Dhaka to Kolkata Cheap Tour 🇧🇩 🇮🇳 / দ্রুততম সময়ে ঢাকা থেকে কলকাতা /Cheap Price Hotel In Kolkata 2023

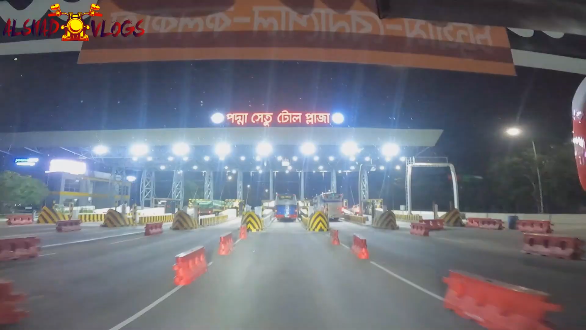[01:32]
অলরেডি আমরা পদ্মা সেতুর টোল প্লাজাতে চলে আসছি, এখন হচ্ছে ড্রাইভার মামা টোল দিবে।